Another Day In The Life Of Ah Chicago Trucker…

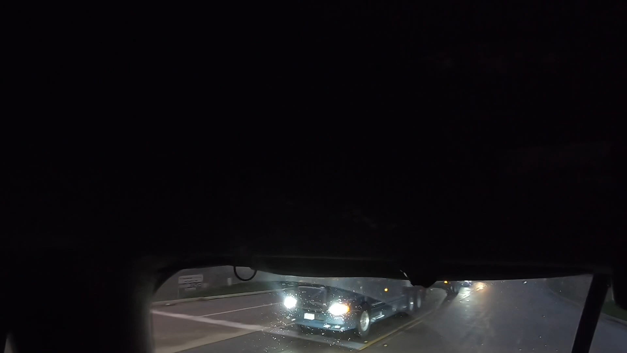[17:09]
Two cars are parked in the handicap that aren't handicapped, and I'd like to issue them tickets.